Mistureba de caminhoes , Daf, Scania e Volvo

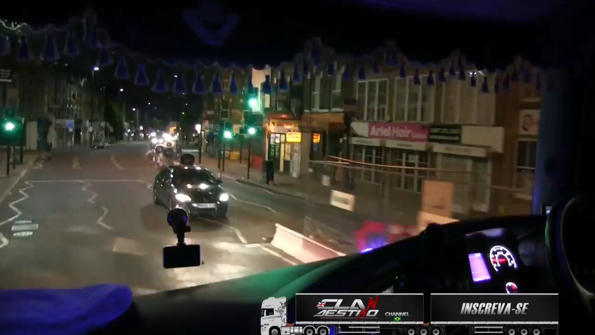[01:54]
ônibus aqui é 24 horas por 24, galera não para não!
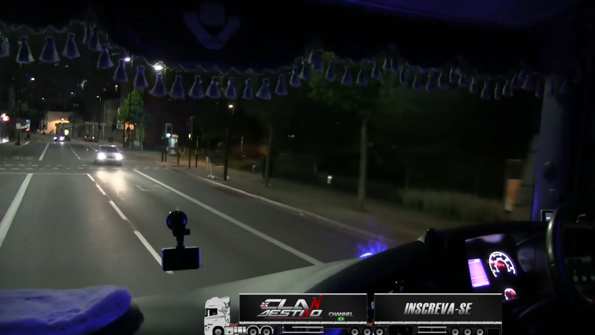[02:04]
É igual eu tinha falado, é a cidade que não dorme né?
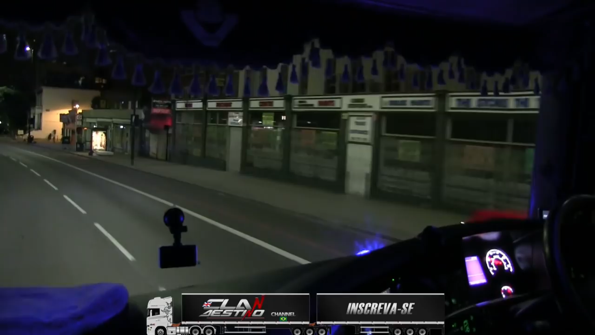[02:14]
É a cidade que não dorme nunca! E agora falta só um pedacinho pra gente chegar lá no... na sessão de descarrego! Sessão de descarrego, perdi o tranquinho agora, não tô achando...
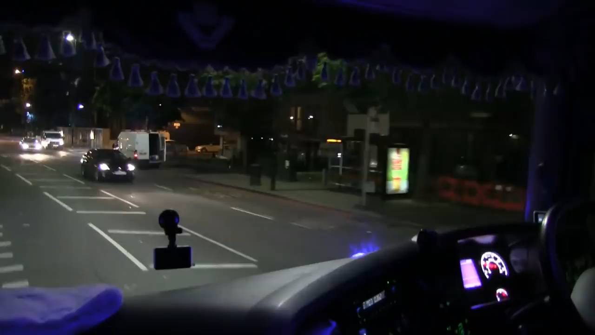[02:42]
Sumiu mesmo! Eu tenho que tomar cuidado daqui porque aqui tem radar pra caramba! Lugarzinho pra aterrada, é aqui ó!
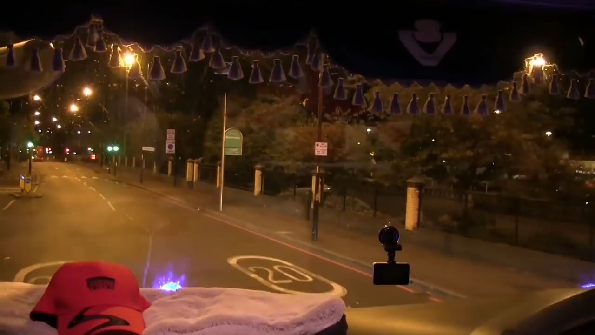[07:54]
Virou a esquerda aqui! Depois do semáforo ali a esquerda! É mole? É mole? Agora já...
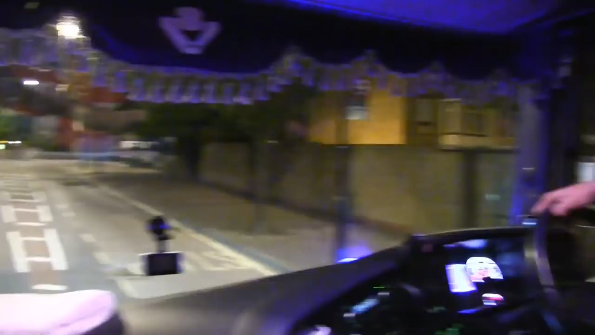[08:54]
Onde eu tenho que passar ali tá fechado ó!
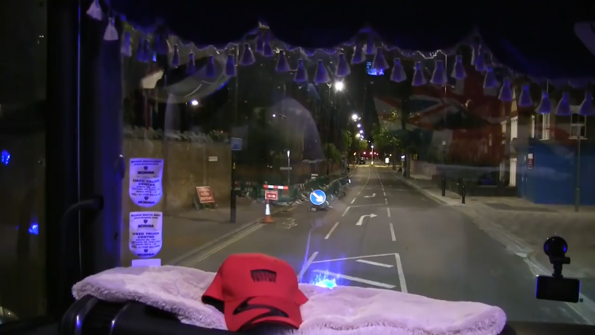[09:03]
Eu tenho que descer nessa rua aí ó! Ou melhor! Eu tinha que descer nessa rua aí!